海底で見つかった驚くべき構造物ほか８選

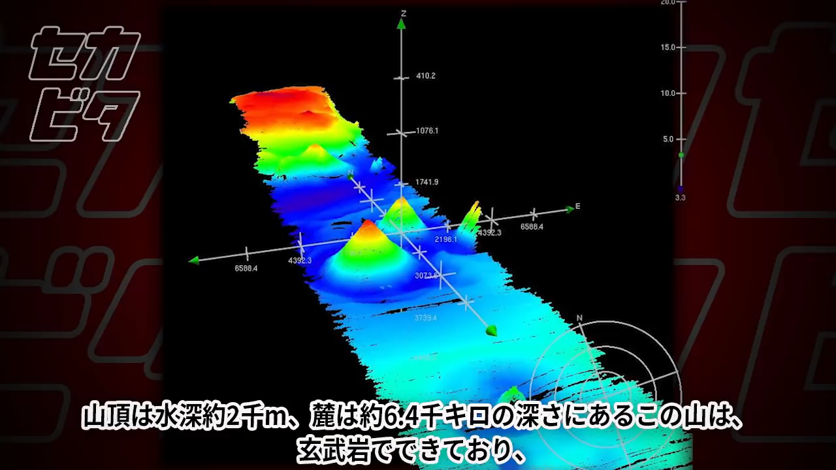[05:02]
4000キロの深さにあるこの山は、銀部岩でできており、
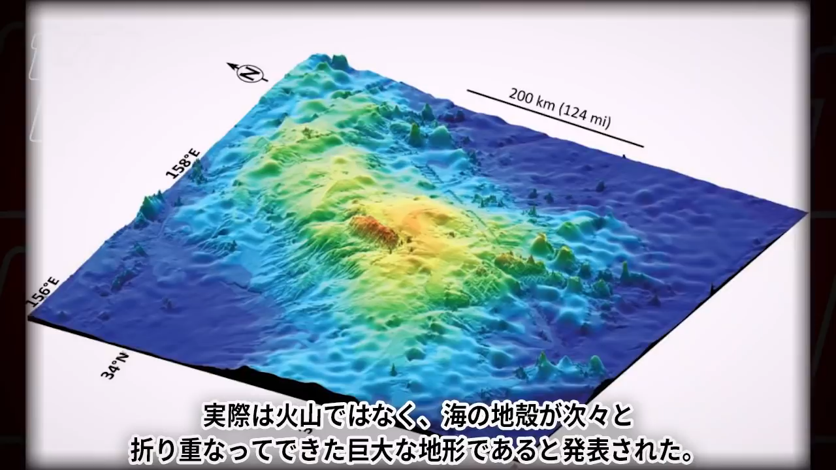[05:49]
実際は火山ではなく、海の地殻が次々と織り重なってできた、巨大な地形であると発表された。
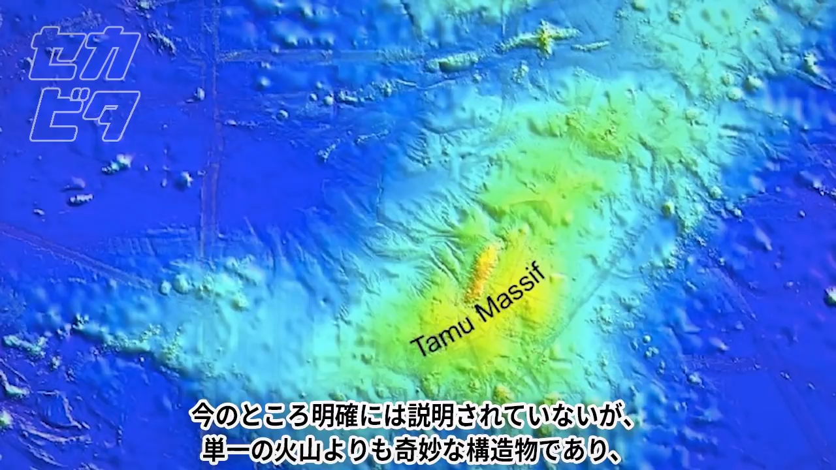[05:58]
今のところ明確には説明されていないが、単一の火山よりも奇妙な構造物であり、世界最大の火山ではなくとも驚くべき地形だと、
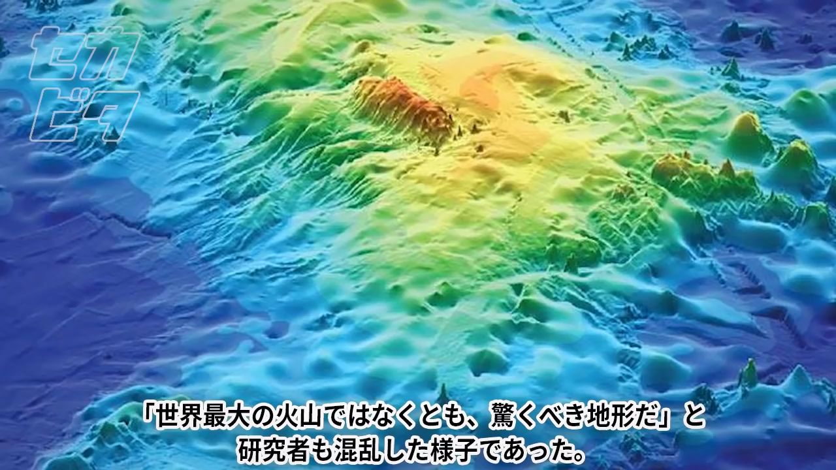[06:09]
研究者も混乱した様子であった。